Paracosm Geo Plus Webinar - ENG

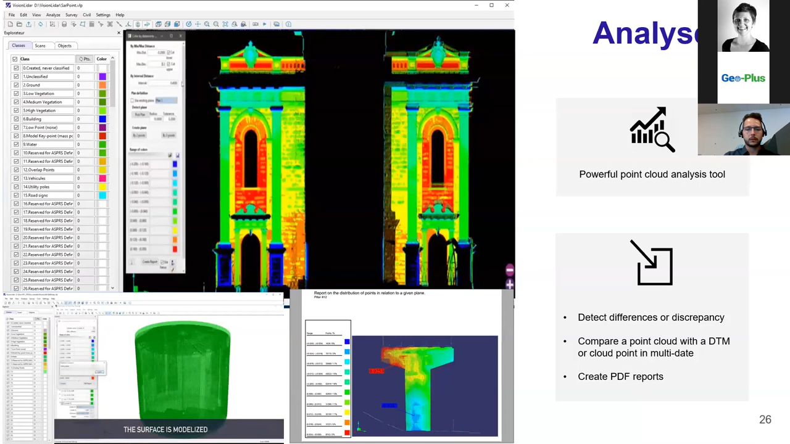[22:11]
And we can just do a comparison of both scans, and we can see the difference between both of them. So we can locate exactly where the damage has occurred during the winter on the infrastructures. And from that, you will be able, you will have a possibility to create PDF report, which can be shared or delivered to your client directly.
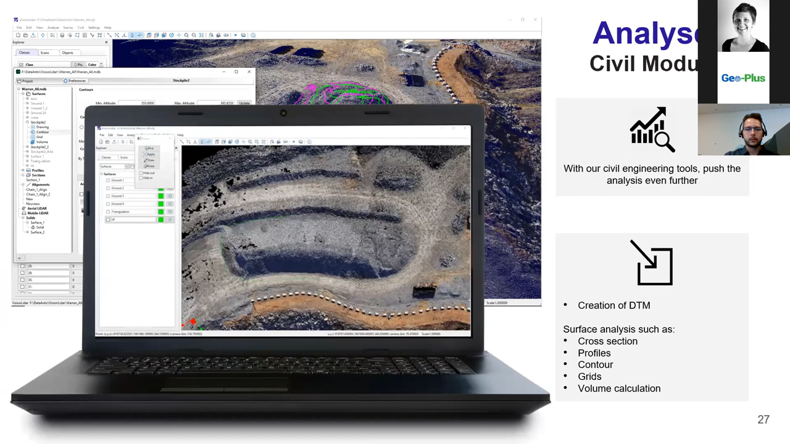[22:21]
Next one is the civil module. As I said, we come from civil engineering and land surveying.
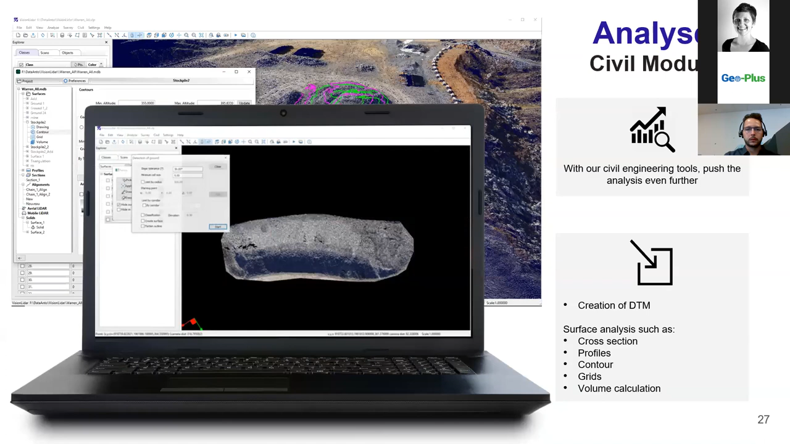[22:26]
So we kept that background within vision IDAR,
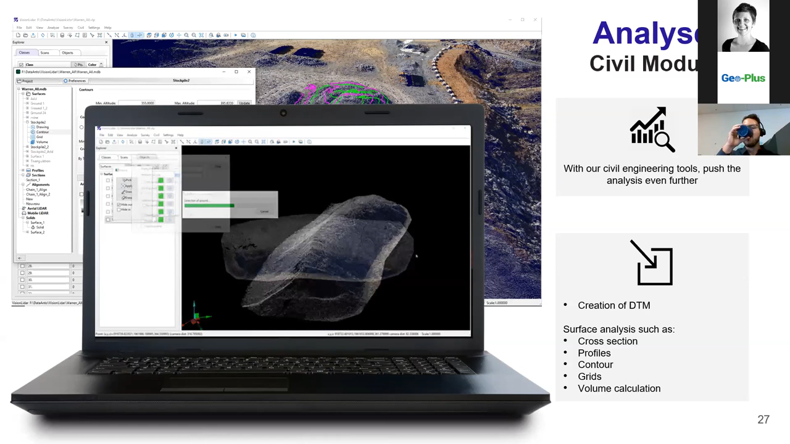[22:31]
which gives you the possibility to create your surface and stockpile, to create DTM, to produce contour map and to do some volume computation directly within the vision IDAR.
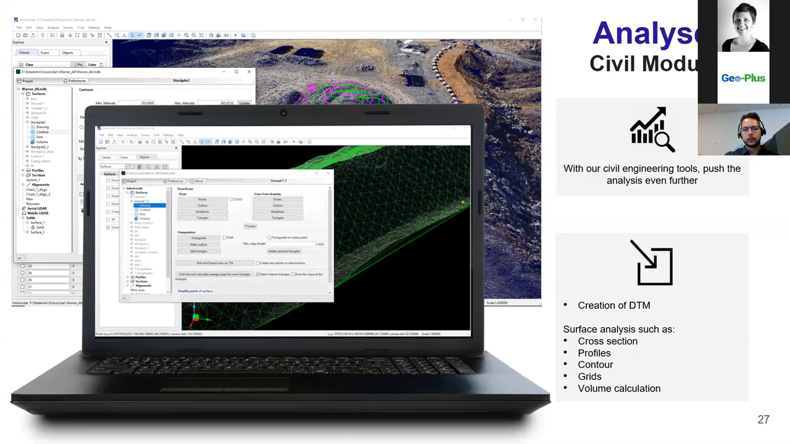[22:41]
Next one is the extraction part of vision IDAR. Like for most of you, I'm certain that one of the main things you want to achieve with your scan is to extract the features of your scan itself in the environment. So basically, by using corridors and alignment, we can create point, line, and surfaces to extract the geometry directly within your point cloud.
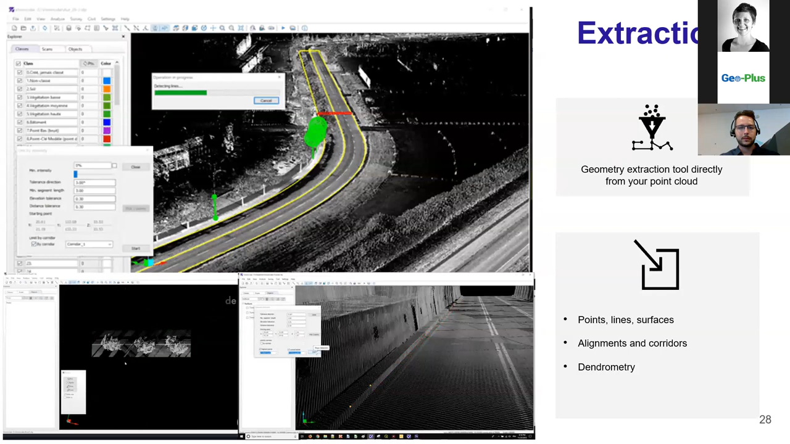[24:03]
meaning you will have a dimension for the trunk height and the diameter at breast height. You will also have the height of a tree and the diameter of the crown. Next one in extraction is our catenary detection feature.
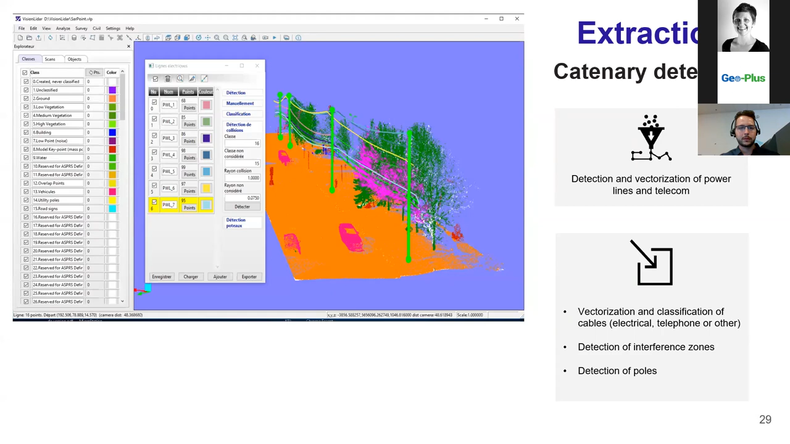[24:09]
In this one, you can automatically extract your catenaries by batch or individually. The only thing you have to do is just click a starting point, and the software will be able to detect for you and vectorize them. Once the vectorization and classification is done, you will have access to the clash detection feature, which can be a lot of use for hydro lines, for electric lines.
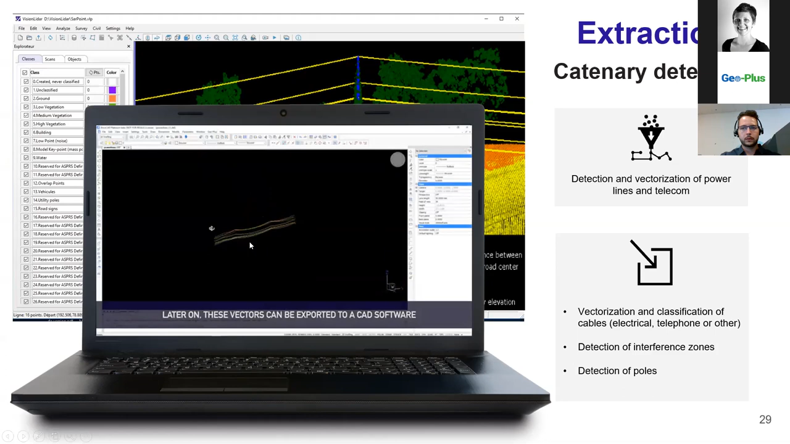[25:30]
So it won't be long. Also in the meantime, as we can see now, every vectorization achieved within vision lidar, it's exportable to your CAD software. So as you can see on the screen now, everything in pink, it's all the point where, which were too close to the power line.
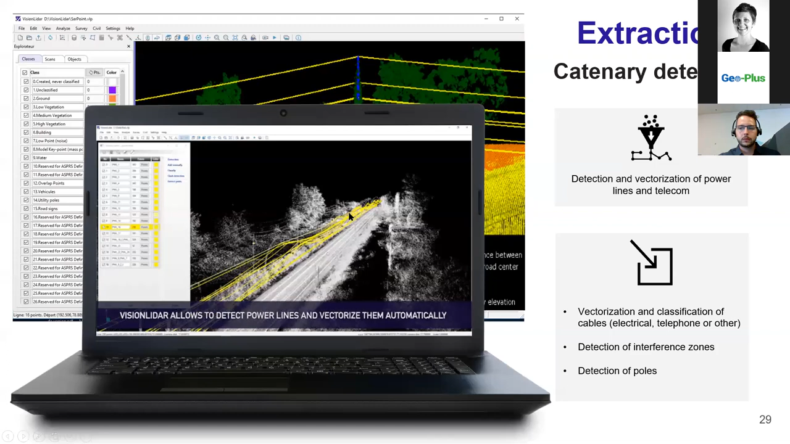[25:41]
So if you have to cut down trees, you know exactly where to go.
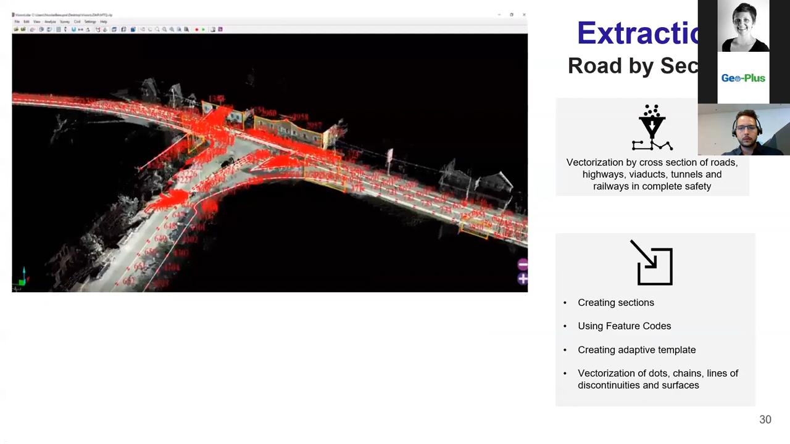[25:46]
The next one is the road bisection features. So as you can see on the screen right now, this is what you can have directly within your CAD software. To achieve this result, we have developed an automatic way to extract your features. Basically, you will create an alignment and by using that alignment, we will edit a template, which the software will use to reproduce all along the way of the alignment.
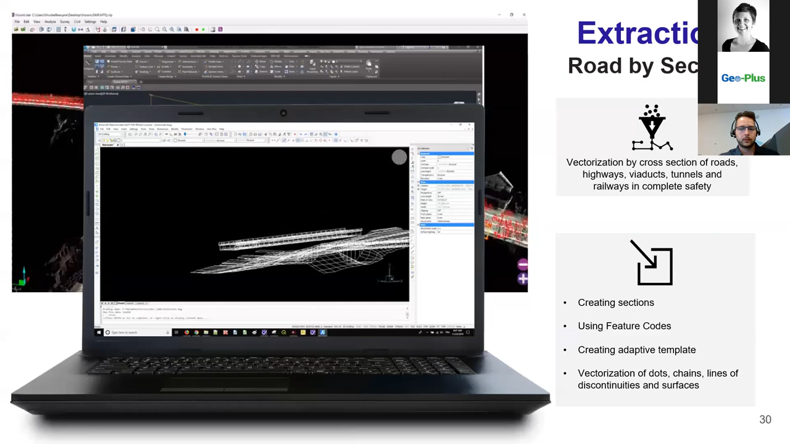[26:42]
And you have your 3D plan or model with vectors directly draw for you within your CAD. Next one is the building.